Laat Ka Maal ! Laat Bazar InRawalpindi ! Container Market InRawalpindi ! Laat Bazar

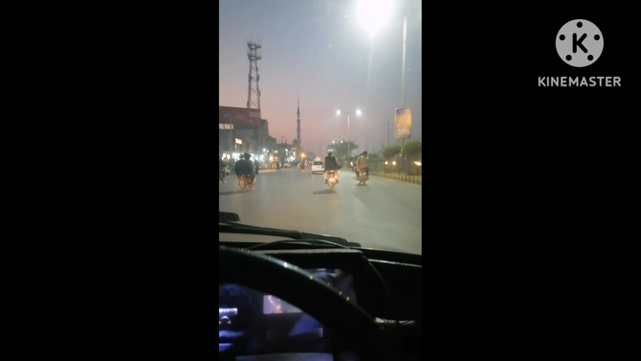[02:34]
ठीक रख बम काप के रखा बस मोटरसाइकिल हैं जी,
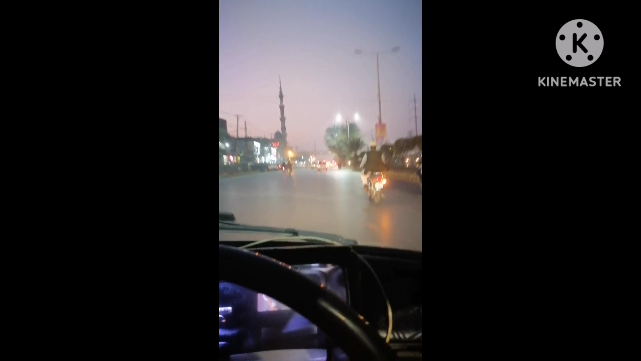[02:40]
ये जी मशहूर जगह ये आ जिन जिन को पता है वो कमेंट्स में बताएं कौन सी जगह।